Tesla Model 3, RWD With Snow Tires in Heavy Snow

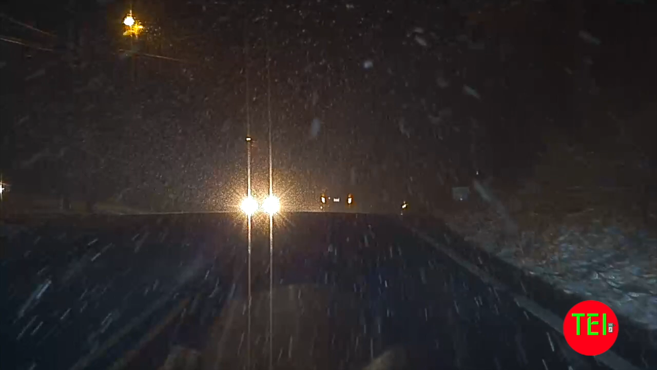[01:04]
snow is turns into a mixture of rain and snow and then it will turn into all rain but I am going to show you here's right here I'm coming back to the neighborhood and I'm gonna go up and what I did